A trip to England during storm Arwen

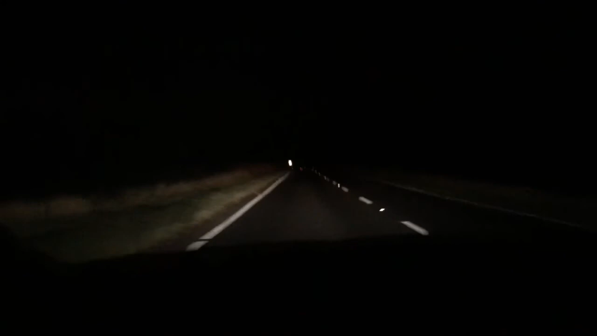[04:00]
یہاں ہم موٹر وی سے اتر کے بگا روڈ پر آ گئے تھے یہ کنٹری سائٹ وائنڈی روڈ ہے دن کو تو یہ بہت اچھی لگتی ہے کیونکہ سینری بہت خوبصورت ہے لیکن رات کو اس پر سفر کرنا مجھے اچھا نہیں لگتا